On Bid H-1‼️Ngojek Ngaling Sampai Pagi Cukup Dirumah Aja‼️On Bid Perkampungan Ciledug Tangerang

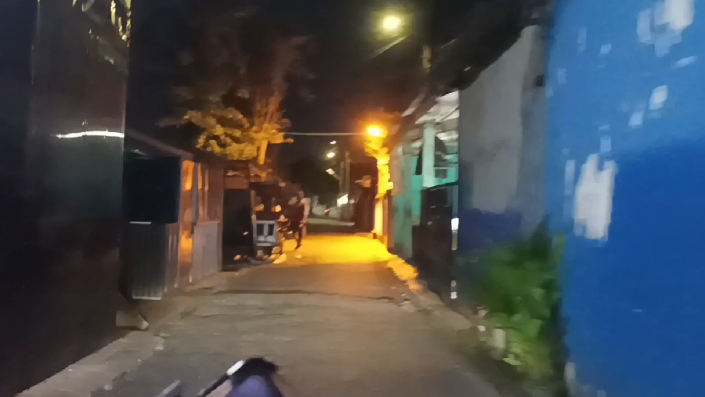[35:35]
Masih di jalan pintu air bos, Parung Serap Ciledug Tangerang bos. Mau masuk wilayah Tangerang Selatan bos.
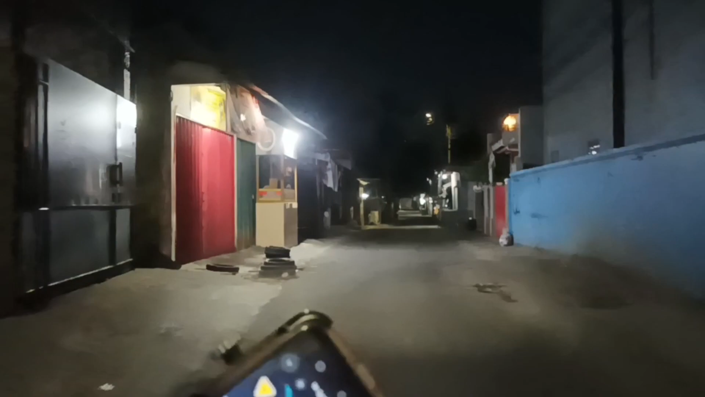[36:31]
Nah ini kita masuk lagi bos, jalan Haji, jalan Haji Sapri nih bos, Tangerang Selatan nih bos.
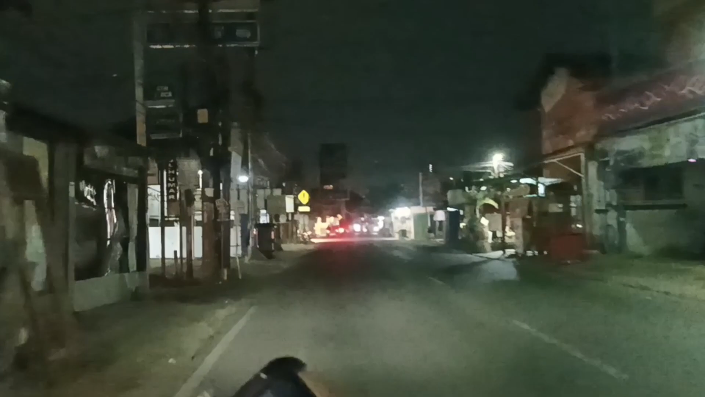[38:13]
Mana nih bos, apa mirinya bos? Oh itu bos, depan bos. Masih di jalan Raden Patah nih bos, arah Bintaro nih bos. Ciputat lewat sini bos, Bintaro Ciputat lewat sini bos. Isi bang, tempat lewat ya.
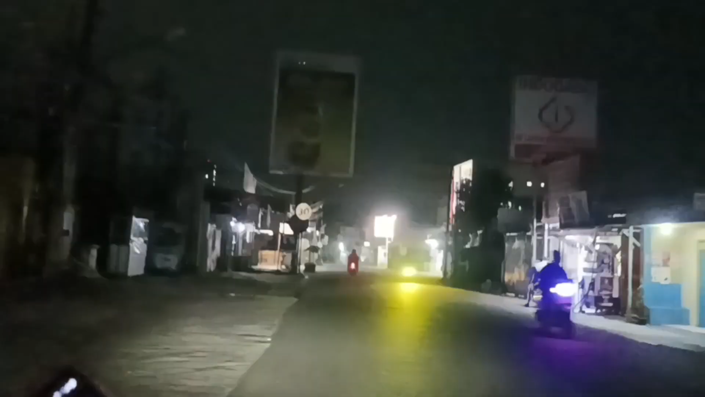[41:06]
Jalan Jombang Raya nih bro, arah kawasan Bintaro bro. Hey. Habis sahur, bro.
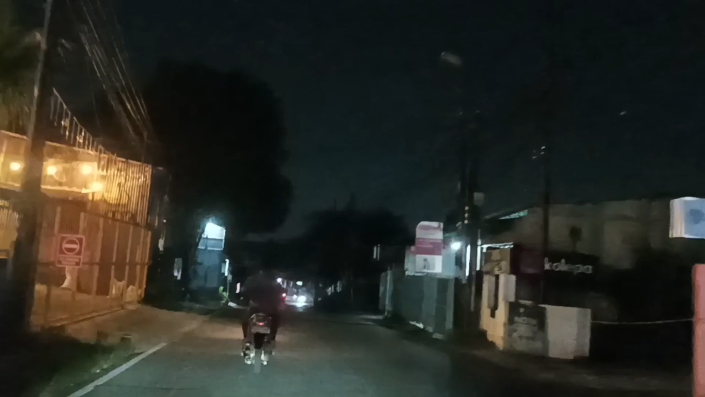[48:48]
Inilah bos, jalan Jombang Raya nih bos. Tuan bang,